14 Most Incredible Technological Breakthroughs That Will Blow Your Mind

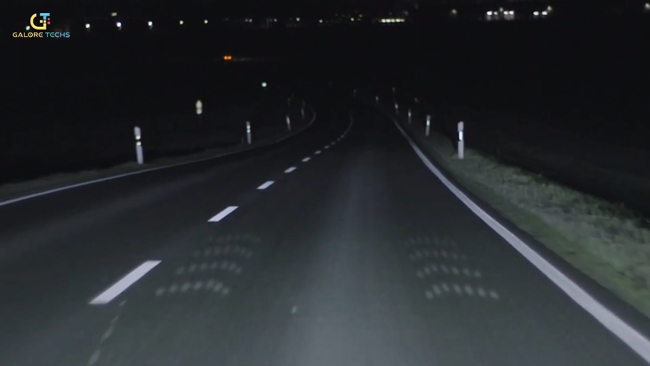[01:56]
They grow to fully illuminate over the following 250 milliseconds.